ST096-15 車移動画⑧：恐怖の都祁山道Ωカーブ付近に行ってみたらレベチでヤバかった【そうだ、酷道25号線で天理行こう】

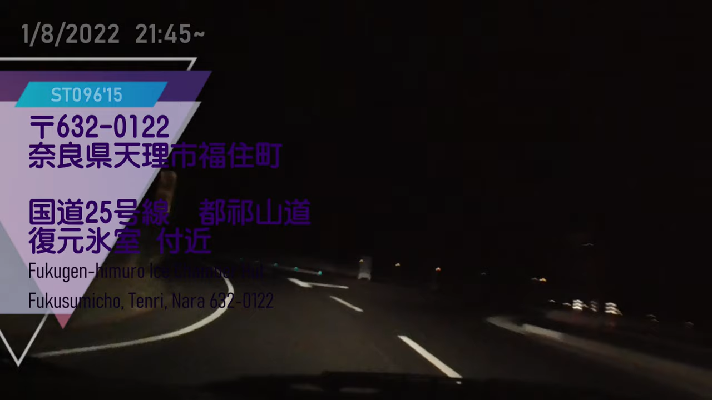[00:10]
あ、こっからはもう道場ずっとできてる。これ新しくできてるね、ちゃんと。じゃあこれ、あ、これでもちょっといけるのかな。だったら楽だよ。 え、でもだいぶあるよね、まだ天理まで。 あるよ。 今度はなんかオメガカーブの南をぐるっと回る感じじゃない。